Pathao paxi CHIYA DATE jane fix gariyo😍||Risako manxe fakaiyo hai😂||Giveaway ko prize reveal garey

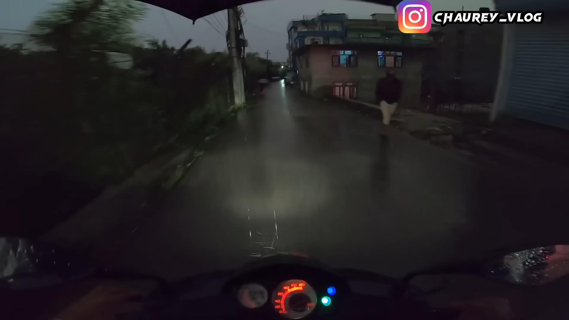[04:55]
अहिले हावा बजारबाट ब्ल्याक उडाउँछ के,
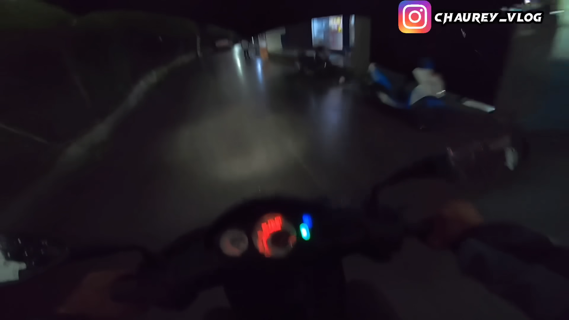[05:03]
त्यही भएर भने हो कहाँसम्म लिएर सक्नुहुन्छ,
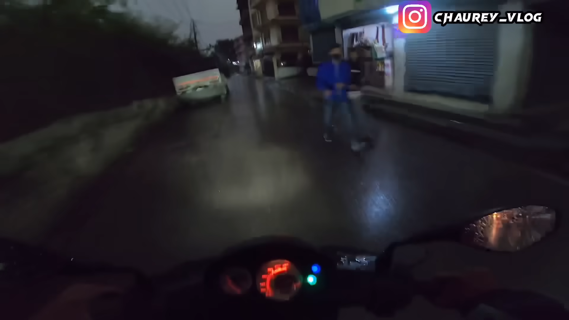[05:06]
बाटै छेकिदिनु होला अहिले ट्राफिकलाई हान्ने पनि लगाएर अनि त्यस्तो नभन्ने अलिक शुद्ध शुद्ध बोलेर शुद्ध शुद्ध ट्राफिकलाई हान्दिउँला
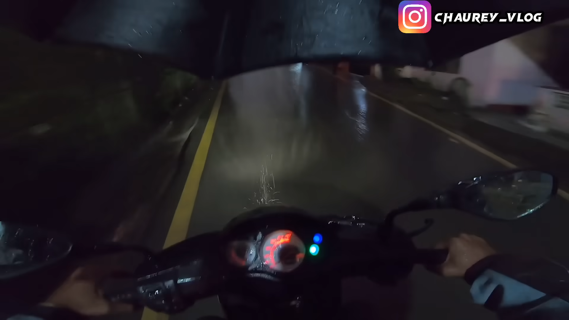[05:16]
ओइ ओइ बाटो नि दे आफूले हो नि त अनि